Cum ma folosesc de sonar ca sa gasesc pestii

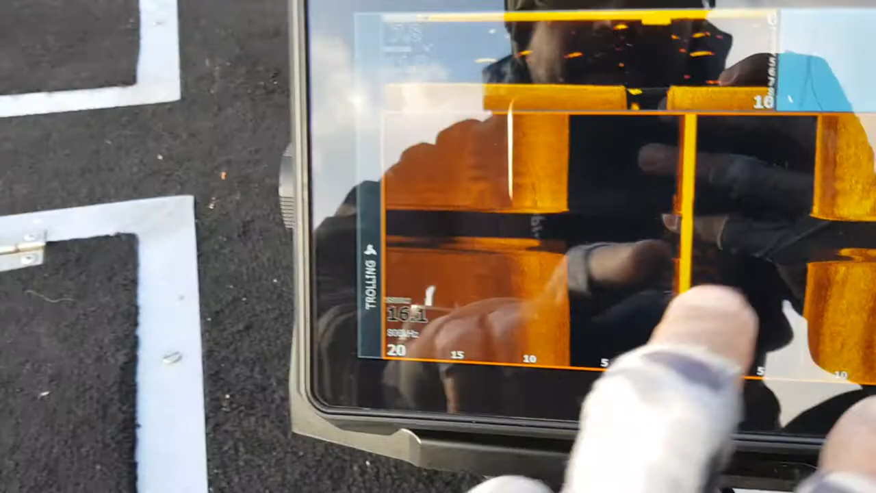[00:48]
Aici este side image, deci lateralul bărcii stânga,
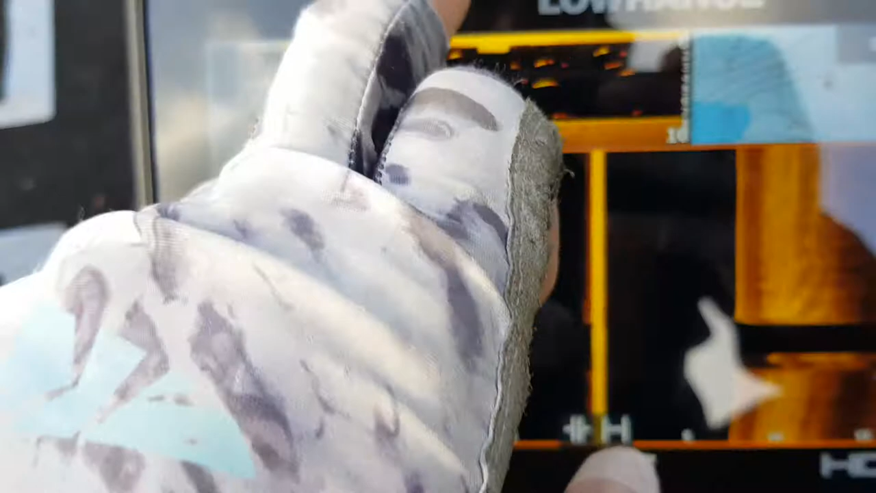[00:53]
dreapta bărcii Down image, aici e când am scos sonda,
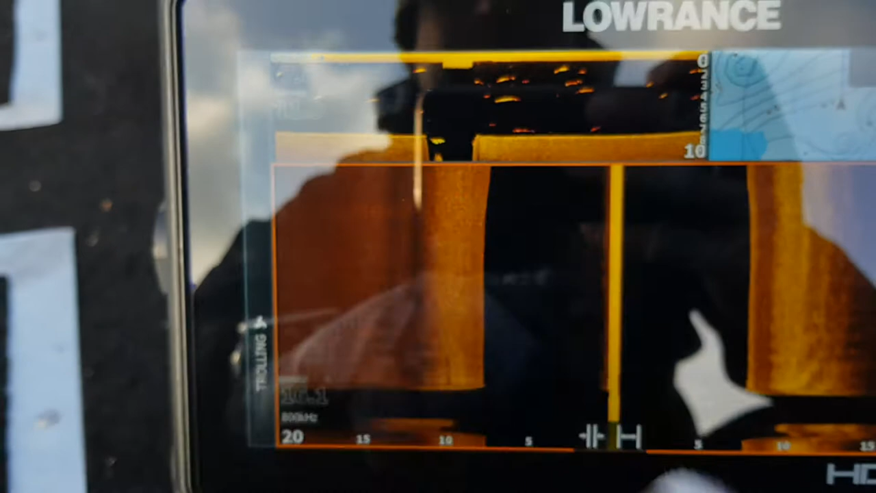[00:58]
de asta se văd dungile astea Aici este modul down image și am activat funcția fish reveal Iar aici avem harta baterimetrica
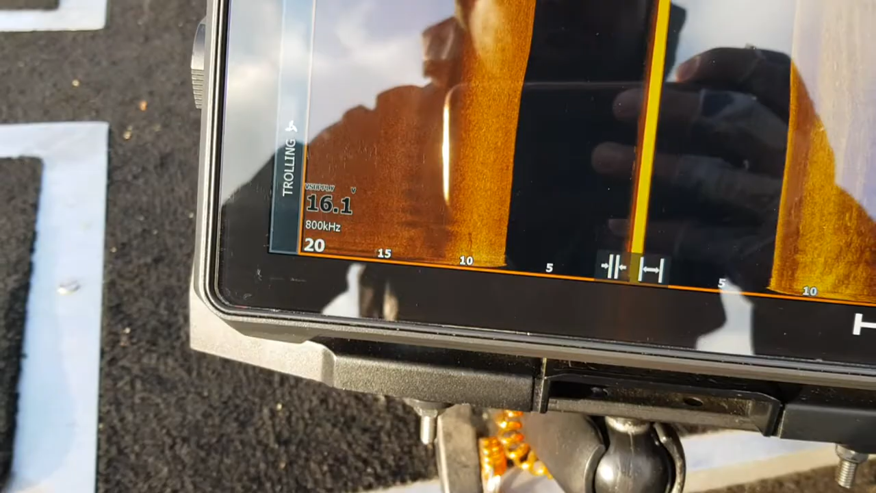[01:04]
Cum fac eu cu un caute, deci am o adâncime de 7,4 metri Temperatura aproape 12 grade apei
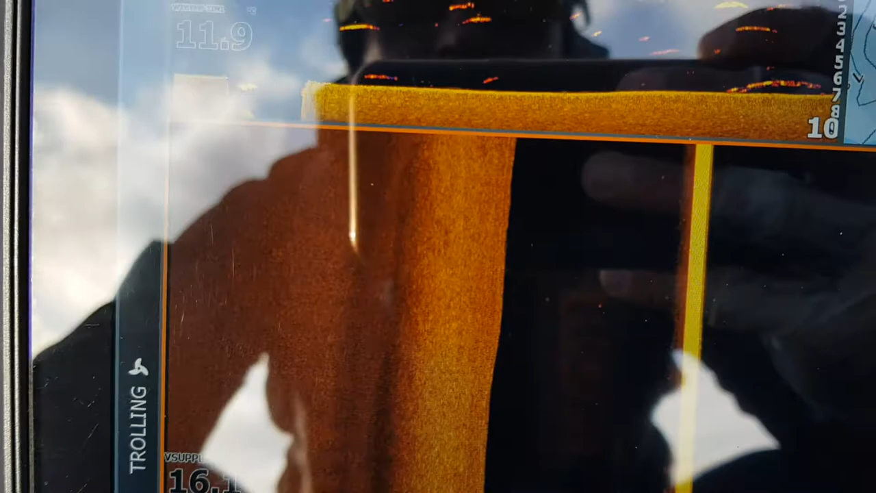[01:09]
16V
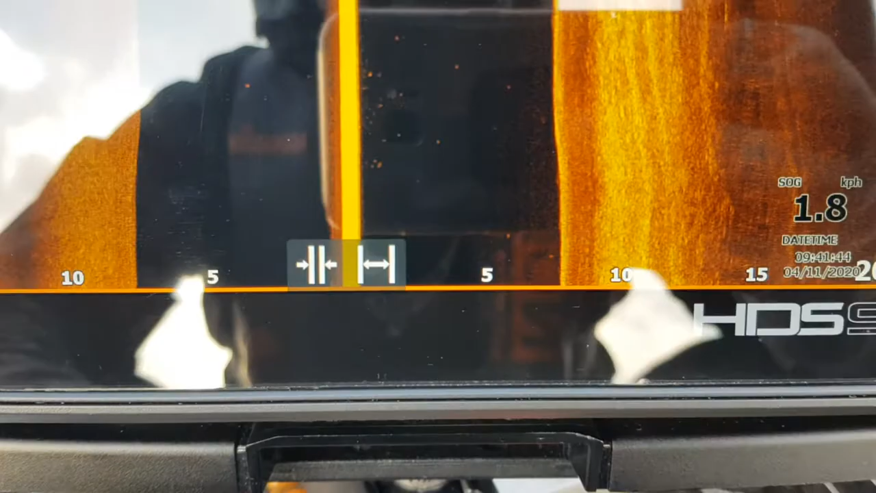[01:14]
Viteza de deplasare 1,8 Foarte important pentru a avea imagini corecte Ia uitați
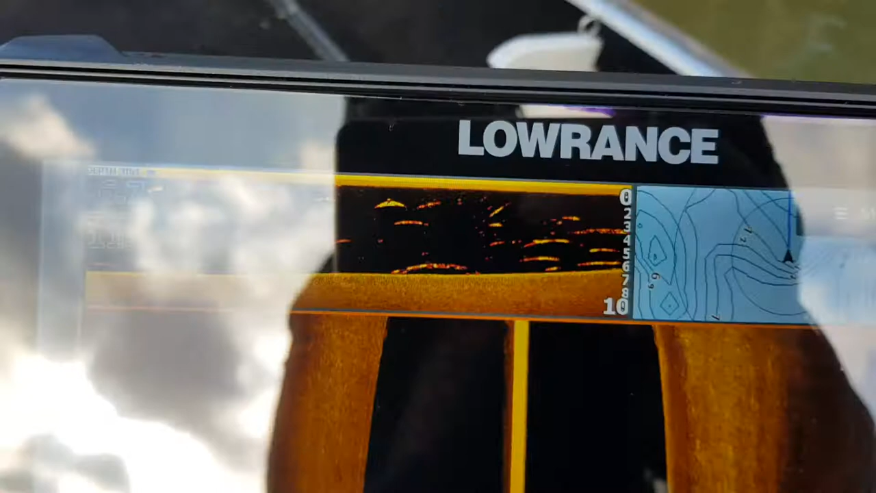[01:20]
cât pește Este să avem sonda foarte bine
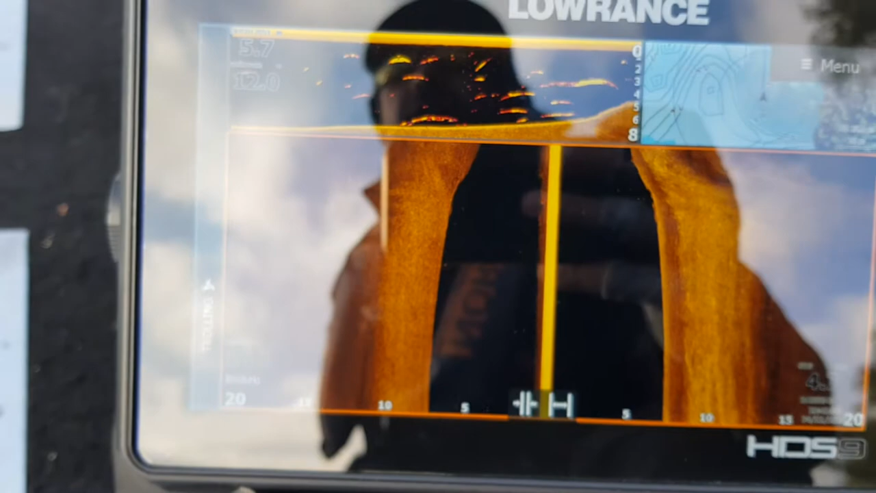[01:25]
aliniată În sensul că să nu fie pusă în drept unor obiecte de pe
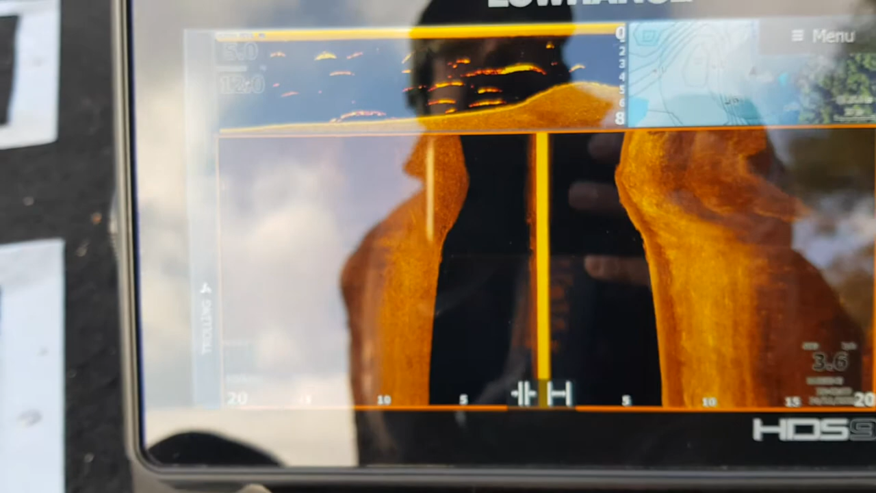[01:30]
fundul bărcii Care pot produce turbiditate Să fie în dreapta motorului,
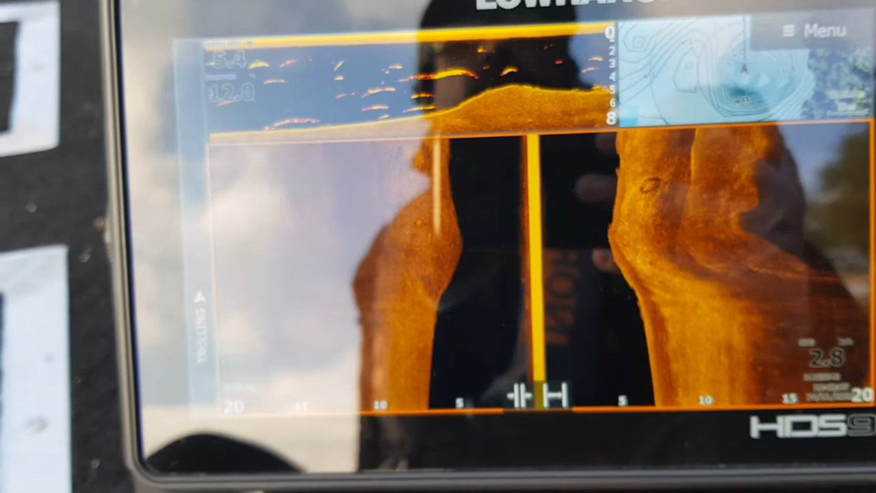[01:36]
cum te uiți din barcă Pentru a se
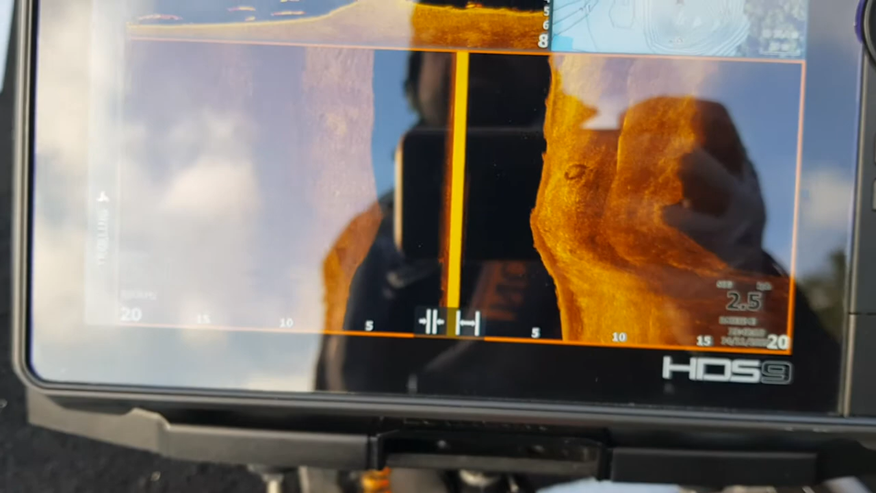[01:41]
feri de bulele de aer create de elice Și cel mai important, la viteza de scanare Transducerul, deci sonda sonarului, trebuie să fie paralel cu apa Acest lucru
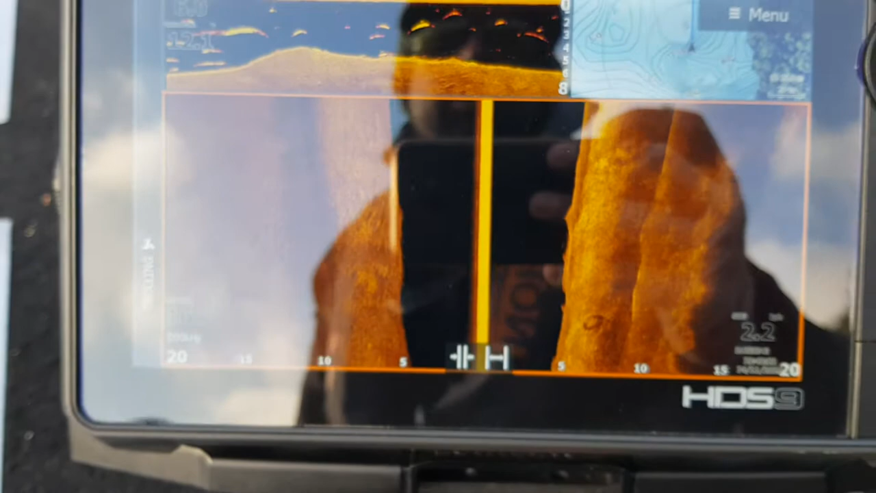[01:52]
se face folosind trucul cu monezile și cu o cumpănă Dacă dați o căutare pe YouTube CoinTrick
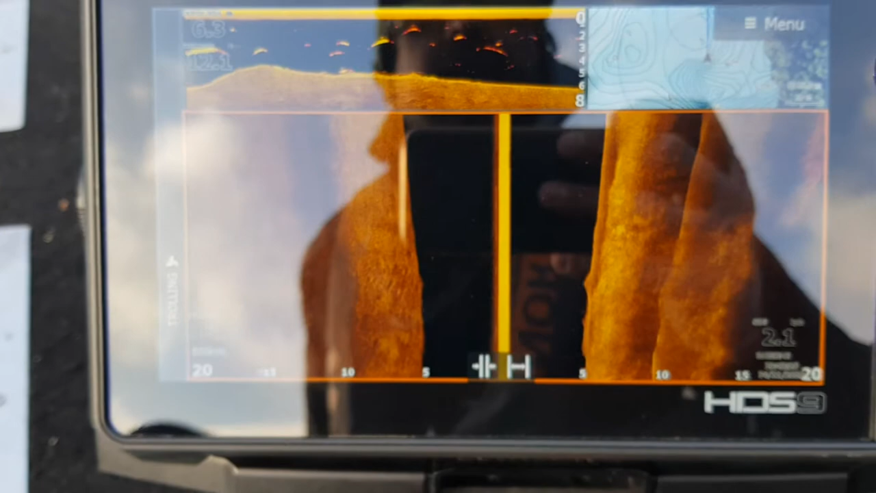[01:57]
Transducer CoinTrick O să vedeți despre ce este vorba
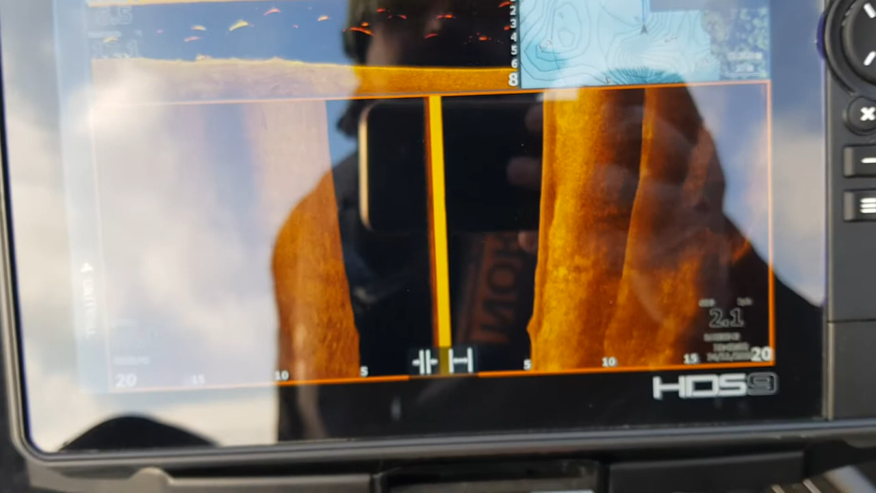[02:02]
Scanez cu 800Hz pentru că nu am adâncime foarte mare De
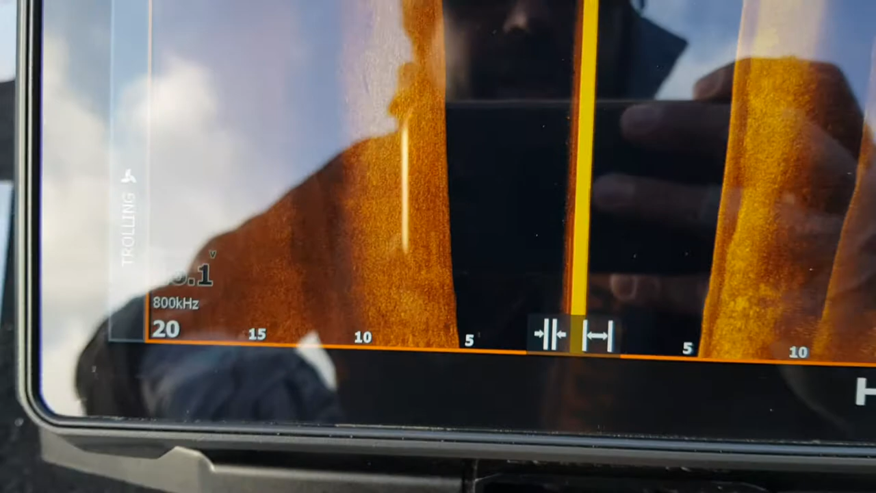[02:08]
obicei păstrez de 3 ori adâncimea apei Deci acum am 20 de metri
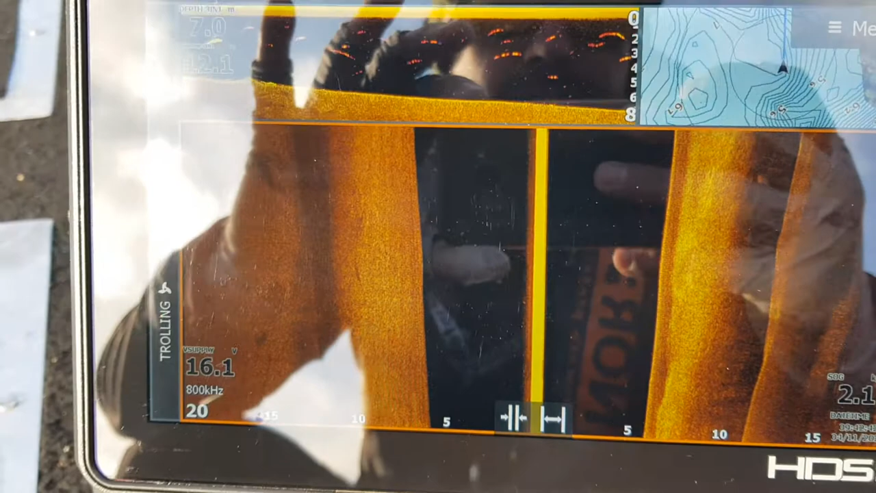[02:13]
Și încep să merg cu o viteză de aproximativ Vedeți aici viteza De aproximativ
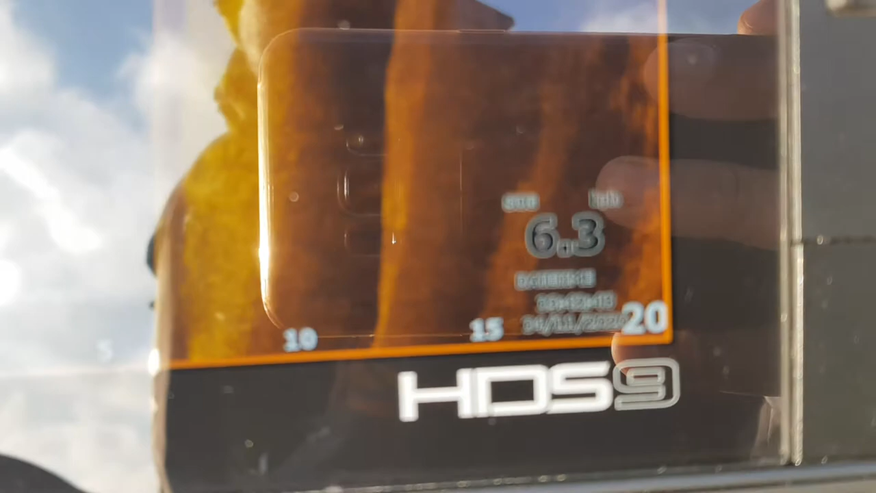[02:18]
4-5 km la oră Ca să se formeze imaginea Merg pe aler cu malul, deci nu fac stânga-dreapta
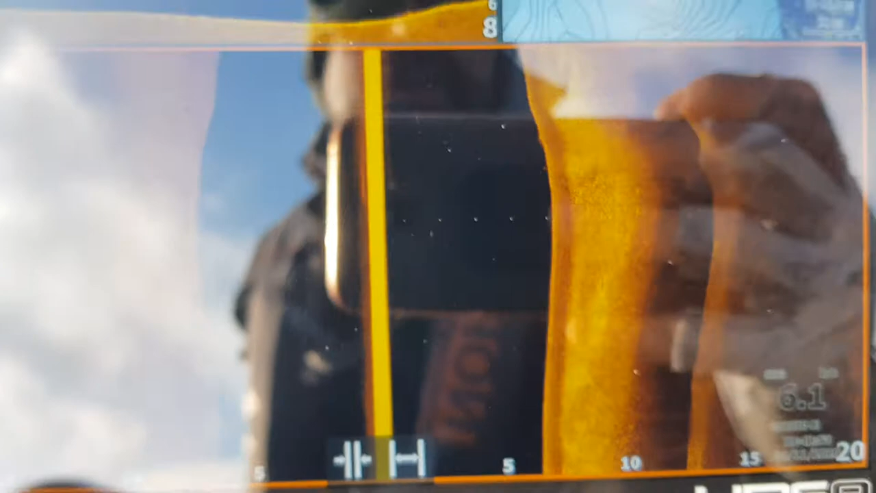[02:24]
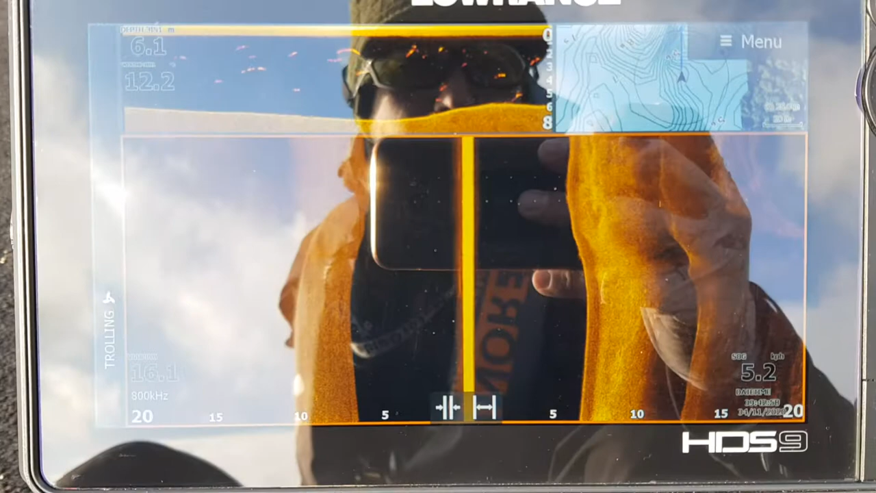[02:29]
Și uitați Se vede pragul aici în dreapta Că se termina apa